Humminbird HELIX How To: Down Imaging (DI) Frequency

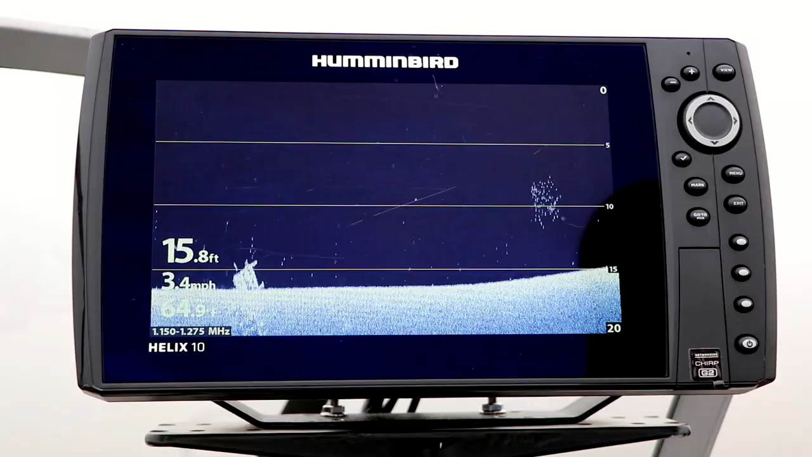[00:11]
On screen: depth 15.8 ft, speed 3.4 mph
As many as three different down imaging frequencies or chirp frequency ranges may be available on your Helix.
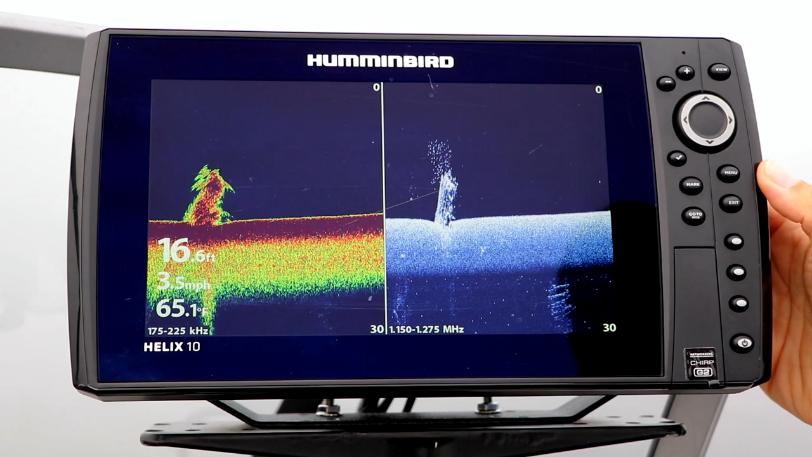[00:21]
On screen: depth 16.6 ft, water 65.1°F, speed 3.5 mph
Each down imaging frequency has its own particular strengths. Under the Sonar menu tab, select DI Chirp Display Frequency using the up and down arrow keys.
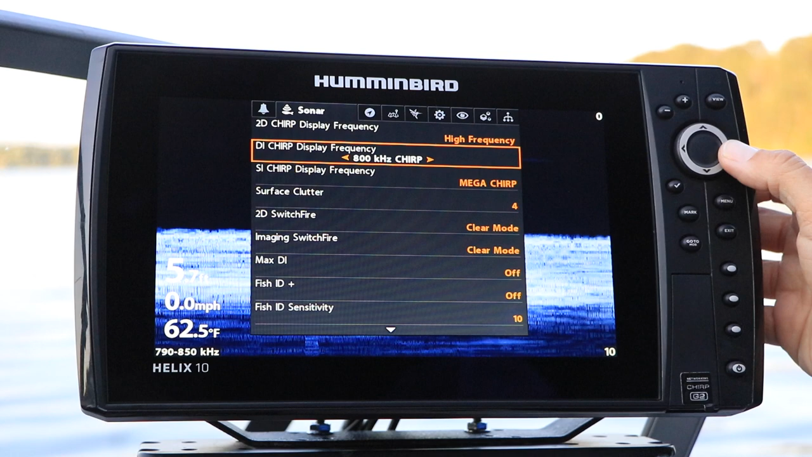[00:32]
On screen: water 62.5°F, speed 0.0 mph
Then, make your down imaging frequency selection using the left and right arrow keys. Of all the available down imaging frequencies, the Mega Frequency range provides, by far, the highest quality down images, both in terms of clarity and resolution. Mega down imaging will quickly become your favorite.